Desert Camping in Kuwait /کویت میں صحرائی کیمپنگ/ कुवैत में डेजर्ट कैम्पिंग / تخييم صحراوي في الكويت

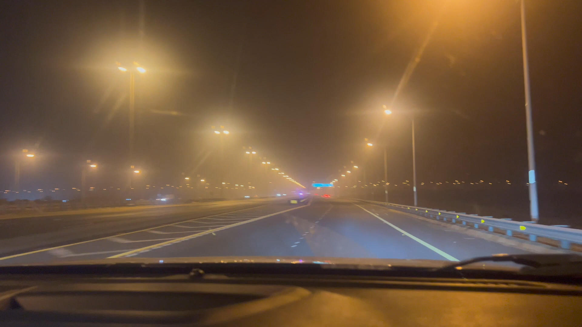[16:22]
سٹریٹ لائٹ نہیں تھی وہاں پہ تو آپ دیکھ سکتے دیکھا آپ نے کہ کتنا اندھیرہ ہے مطلب there is no سٹریٹ لائٹ اور بالکل بھی سیف نہیں تھا وہ رستہ